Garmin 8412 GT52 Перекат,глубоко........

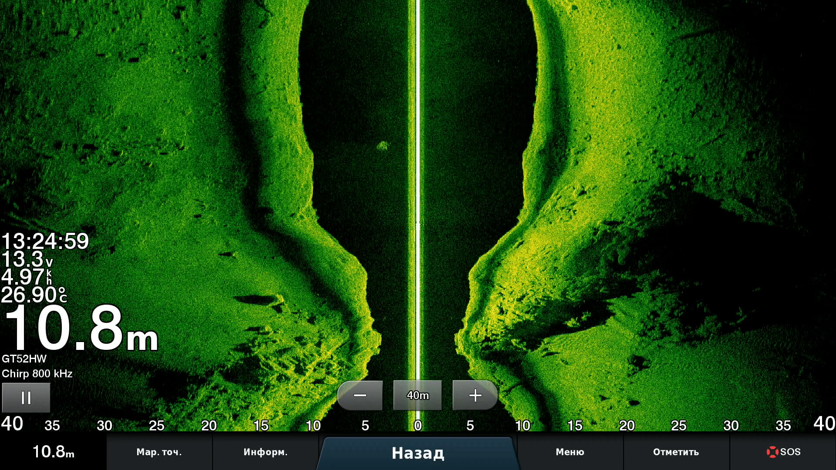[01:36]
On screen: depth 10.8 m, water 26.90°C
вот не видел и для меня это как бы будем говорить открытие что вот он вот так вот все это вырисовывает тоже не станет возражать что это красиво вполне вот это мы тут проходим уже справа берег совсем да нарисовался ну всякий хлам попал под датчик
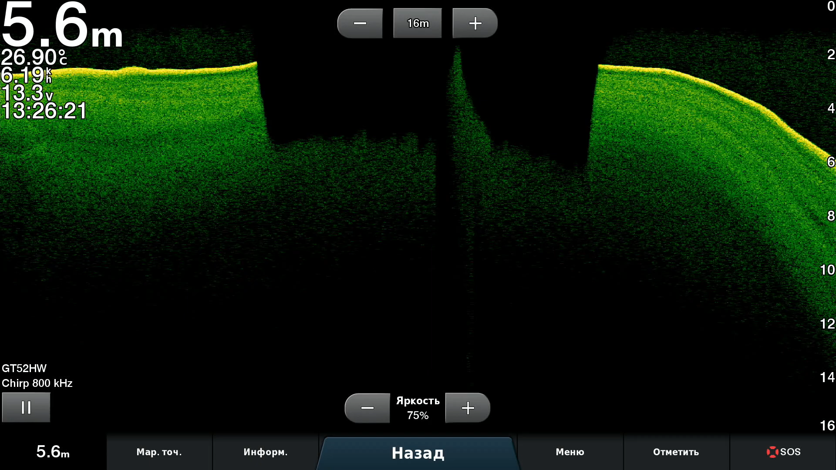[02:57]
On screen: depth 5.6 m, water 26.90°C
очень резко резко и как раз выйдем еще раз назад на переклад
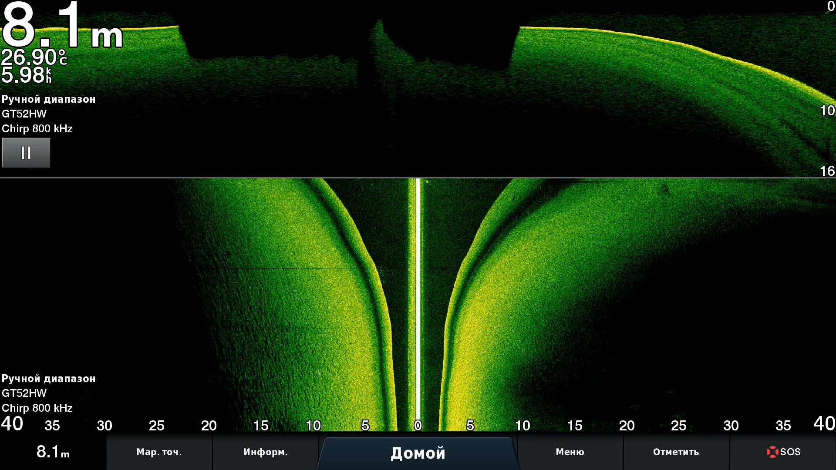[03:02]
On screen: depth 8.1 m, water 26.90°C
ну вот по приколу да видите-то такая в себе задница нарисовалась симпатичная очень даже ничего вот смотрите как тихо мотор сегодня конечно не греет я еще тут немножко петляю лево-право
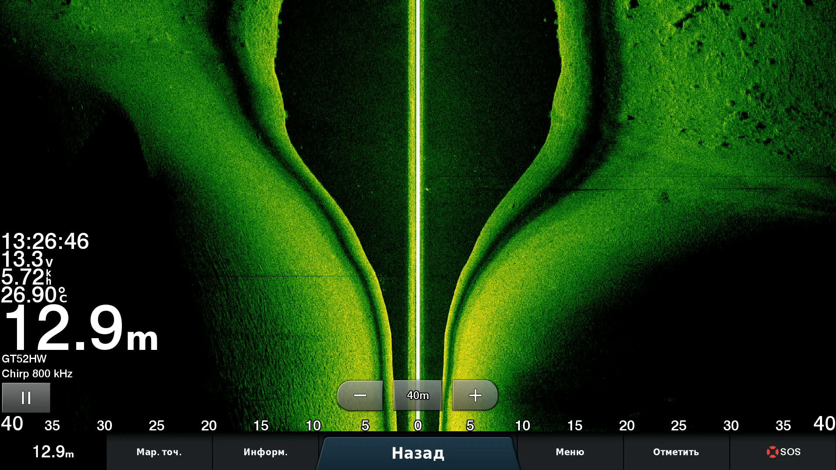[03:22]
On screen: depth 12.9 m, water 26.90°C
но не важно ну и какая красивая картинка бокал да переход от двух метров до двенадцати ничего так
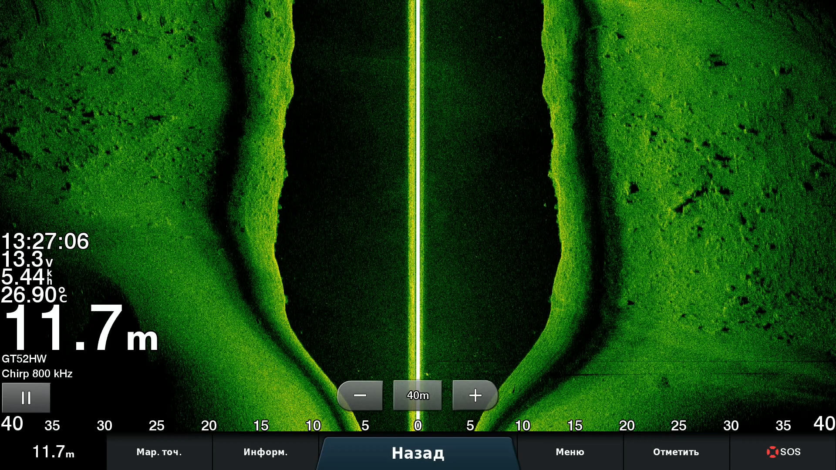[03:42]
On screen: depth 11.7 m, water 26.90°C
а теперь с двенадцати идем еще разок на четыре там вот сюда вот вот сюда вот я сейчас пройду
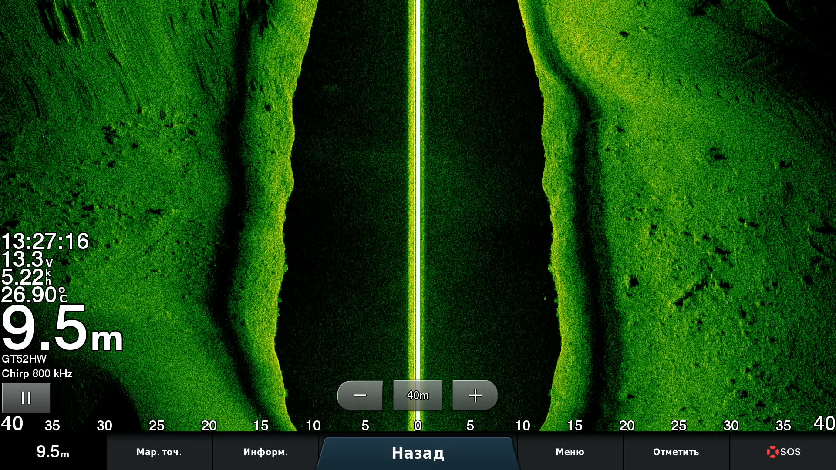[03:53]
On screen: depth 9.5 m, water 26.90°C
ну это на повороте там замулило конечно вот дерево кто-то забыл на дне справа такие хорошие складочки как частенько было там рядочками стояли судачки после этого мора который у нас прошел вообще ничего нигде
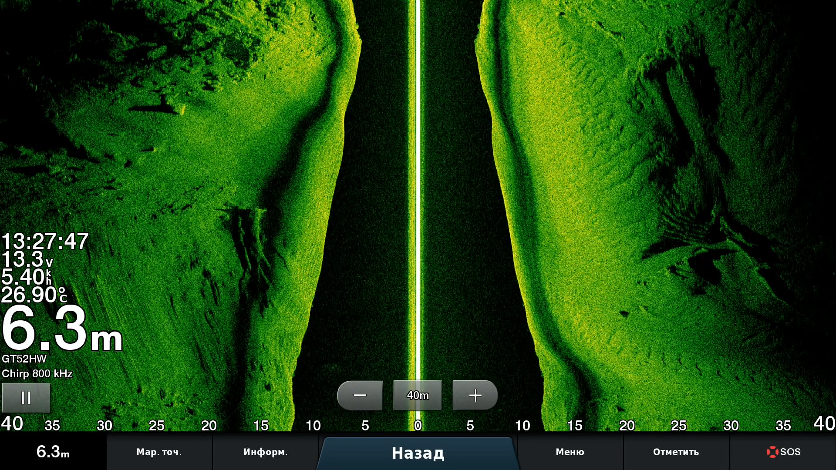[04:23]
On screen: depth 6.3 m, water 26.90°C
лунные пейзажи в общем не ну вот там вот кто-то дежурит видите вполне возможно да сходим сходим да сходим сюда сходим в общем
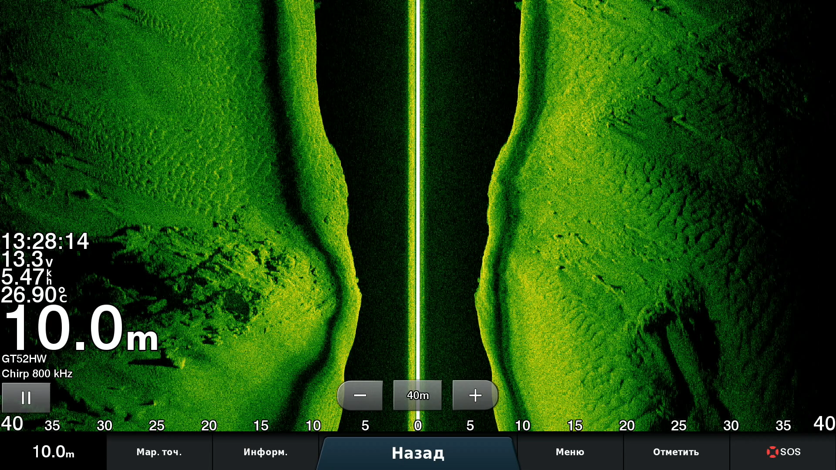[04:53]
On screen: depth 10.0 m, water 26.90°C
датчик зачет ok армин тоже зачет блин
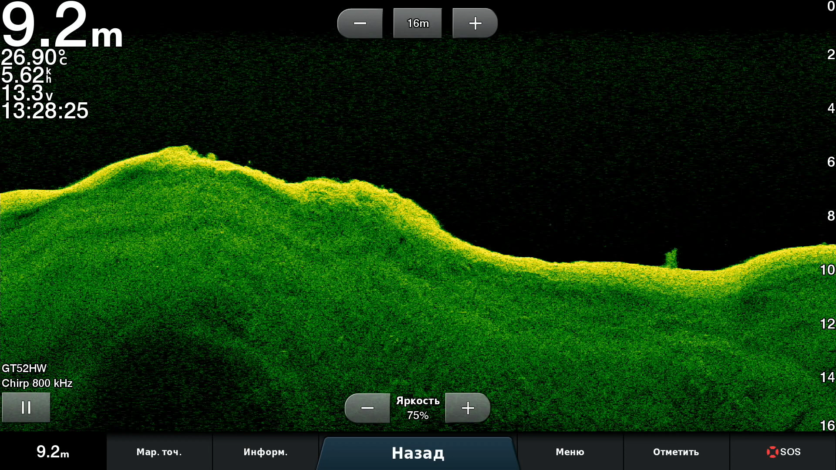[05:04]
On screen: depth 9.2 m, water 26.90°C
один палец и все больше ничего не нужно ни крутилок ни мультилок ни шмурчилок никаких ползунков блин зашибись